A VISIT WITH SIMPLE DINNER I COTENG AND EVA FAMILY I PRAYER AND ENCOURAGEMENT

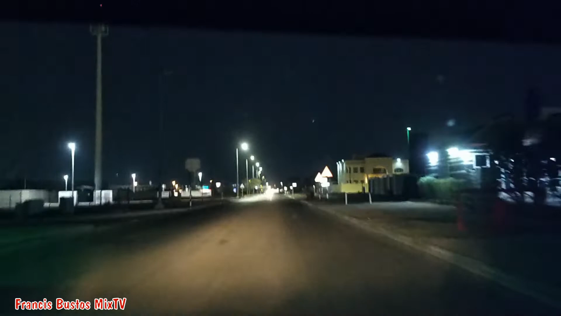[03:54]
Ito yung daan papunta kami sa bahay nila. Doon kami kakain. Dala pasyal, dala prayer. Ayun. Encouragement sa bawat isa, no, di ba, bro?